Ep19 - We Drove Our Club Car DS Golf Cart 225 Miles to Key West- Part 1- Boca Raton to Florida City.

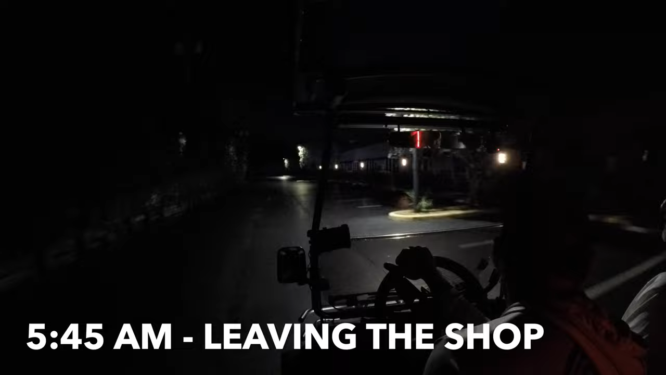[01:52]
We got a full tank of gas. We got 2 miles on the odometer, and it is, what's our time?
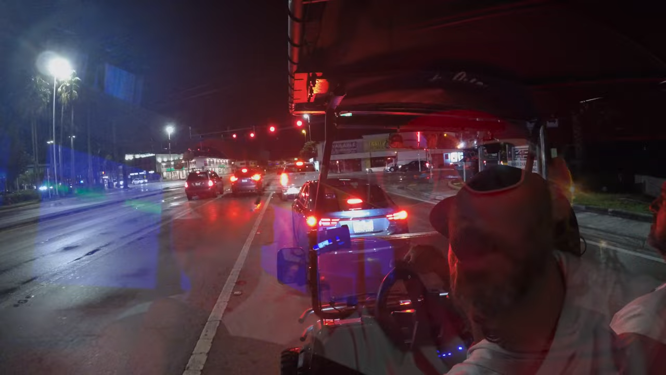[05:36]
we're here, Oakland Park Boulevard and US 1.
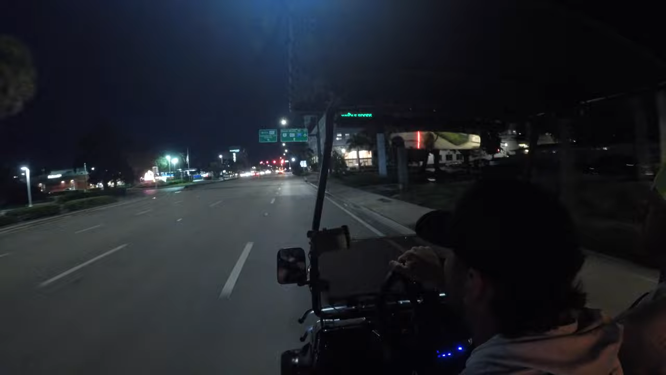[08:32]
All right, guys, 22 miles in, 17th Street. Causeway that we went over last time is over there on the left.